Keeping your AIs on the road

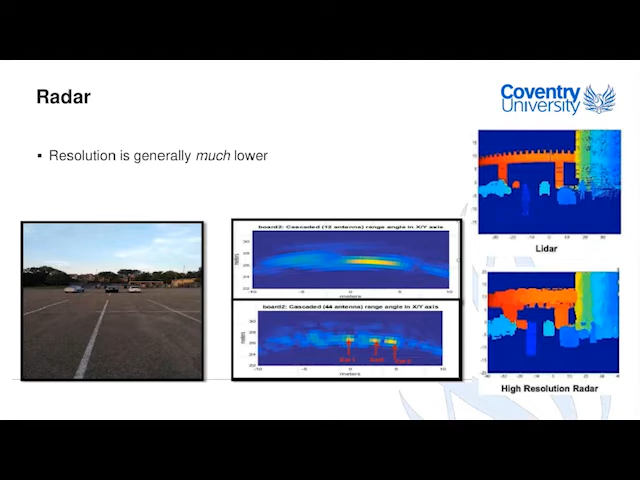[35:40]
So you can start to identify individual objects, individual pedestrians but it's not necessarily going to be possible to identify that that is a pedestrian. You will know that there is an object object but not necessarily what the object is. So let's do a quick demonstration.